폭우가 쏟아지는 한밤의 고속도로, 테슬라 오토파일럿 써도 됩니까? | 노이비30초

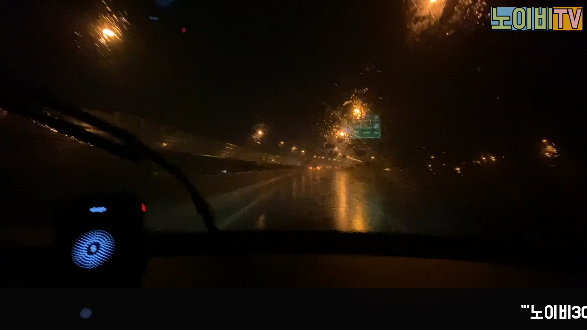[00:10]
지금 8월 1일 9시 50일 호우주입으로서 굉장히 지금 보이시지 모르는데 앞에 있는 차들이 전부 다 비상등을 켜고 지금 가고 있어요 차선이 안보입니다 지금 나름대로 열심히 가고 있어요 오토파일럿이 사실 저보다 더 밤에 압초로에 야면증이 없어요 차선을 잘했습니다 굉장히 운전을 잘하는데요 여러분 때로는
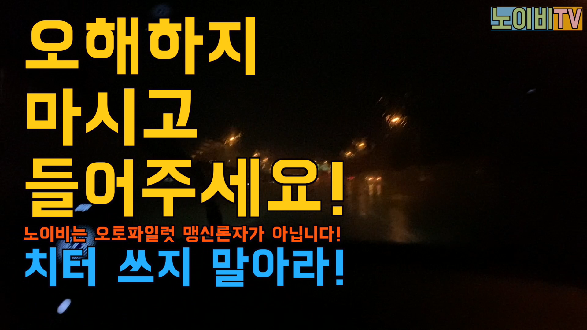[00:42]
제가 말씀드리는 것은 이 밤에 오토파일럿에서 운전을 맡긴다는 게 아니라 이렇게 그 운전 보조기능으로써 굉장히 좋습니다 제가 지금 핸들을 꽉 잡고 운전을 열심히 하고 있습니다 예 앞차의 간격도 지금 유주얼하면서요 보조 기능이 된다 라는 것을 제가 말씀을 주로 싶은 겁니다 참 무서워요 마지막은 열심히하고 있습니다 네 리씨 어떠세요?